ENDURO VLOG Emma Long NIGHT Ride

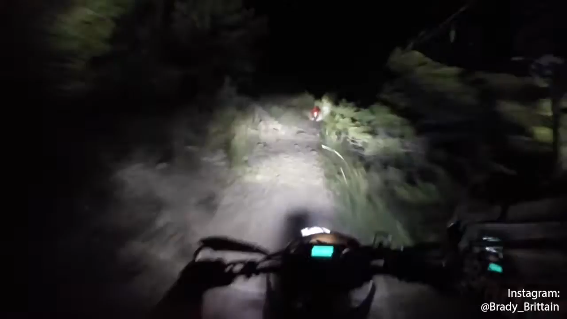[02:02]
Oh, fuck. It is rocky and dusty. Goodness gracious. Oh, can't see shit. Oh, big drop. This is 100 more times scarier at night. This is dusty. Man, we need some rain.